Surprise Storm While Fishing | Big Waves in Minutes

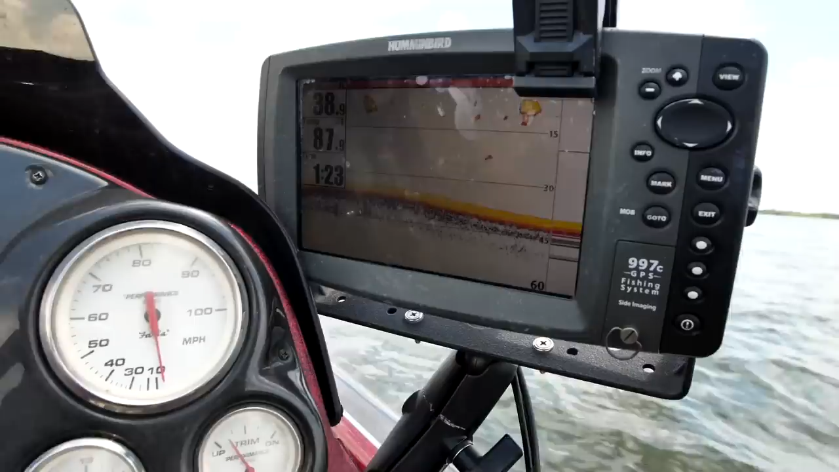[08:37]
There's just nothing happening out here in the deepness, folks. It's just deepness and sadness out there.